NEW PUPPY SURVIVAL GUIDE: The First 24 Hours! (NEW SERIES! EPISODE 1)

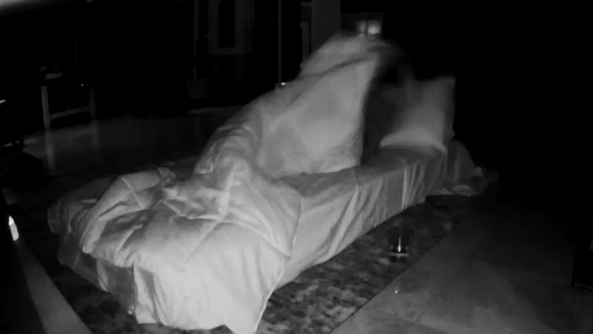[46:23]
She looks good to me. She just whined a little bit. And she's up and walking around now. I'm gonna see if she settles back down.